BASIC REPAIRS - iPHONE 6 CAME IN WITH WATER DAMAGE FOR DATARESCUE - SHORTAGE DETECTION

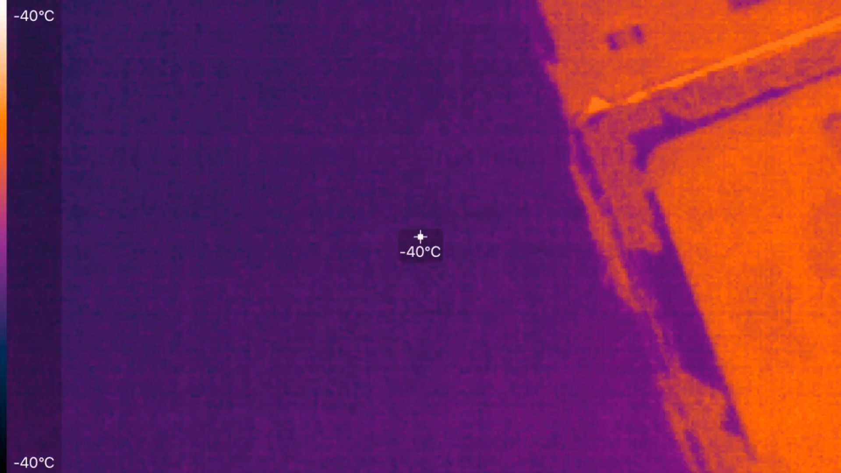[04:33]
On screen: spot -40°C, scale bottom -40°C
oh nice, it's not the typical
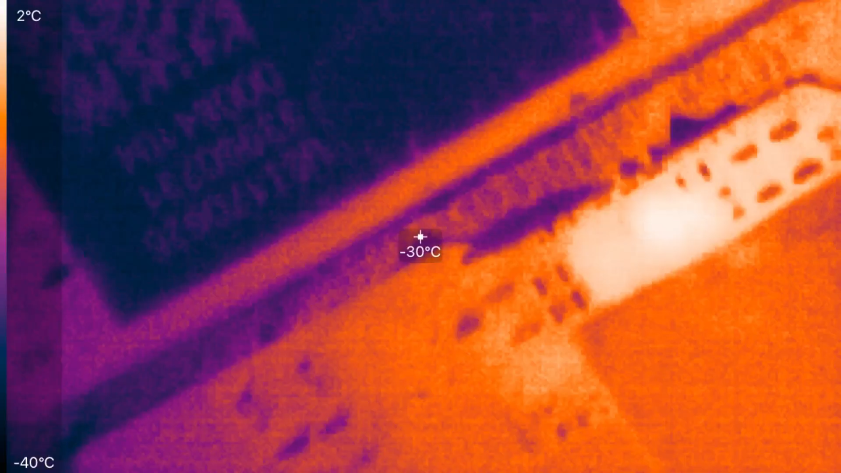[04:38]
On screen: spot -30°C, scale top 2°C, scale bottom -40°C
cap, it's a cap next over the big audio IC.
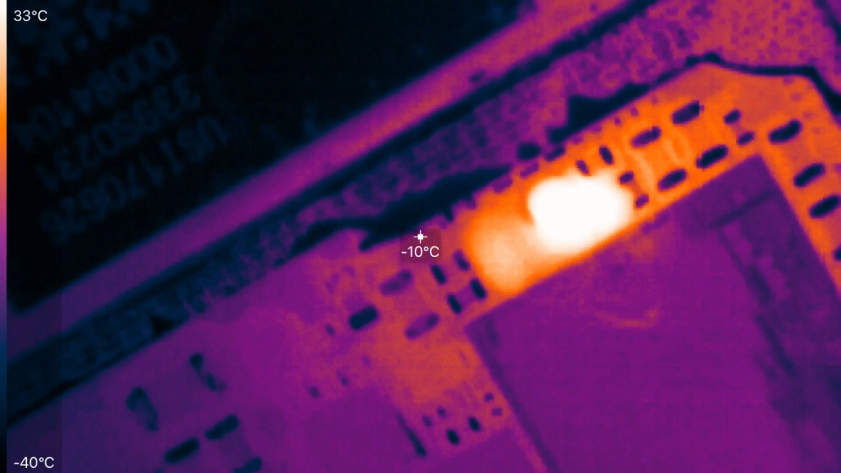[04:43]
On screen: spot -10°C, scale top 33°C, scale bottom -40°C
Okay, I had expected the cap next beside to the Wi-Fi module, but here we see it's another one.
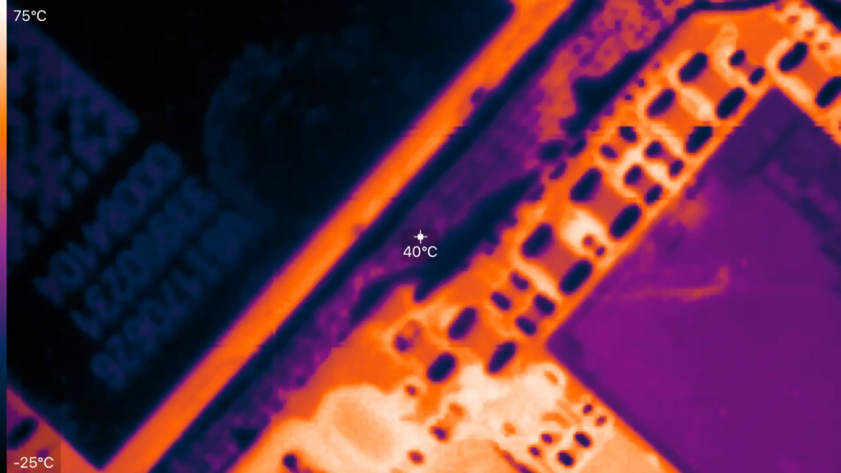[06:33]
On screen: spot 40°C, scale top 75°C, scale bottom -25°C
It's the small cap here. One of the small caps. You see directly starting on that 0201 cap.